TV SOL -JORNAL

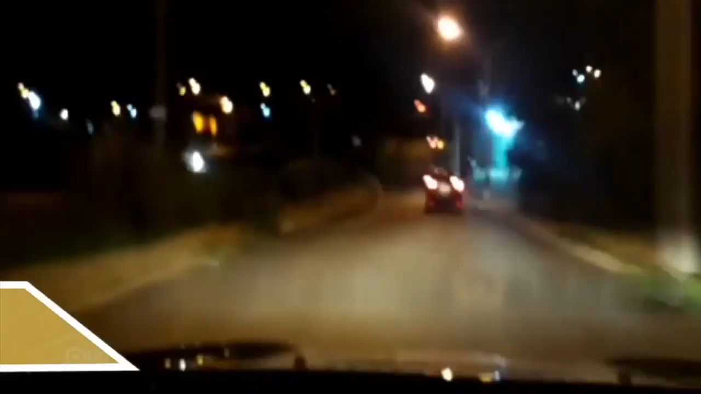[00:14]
Homem é sequestrado no Cambuí e, após perseguição da GM, é libertado.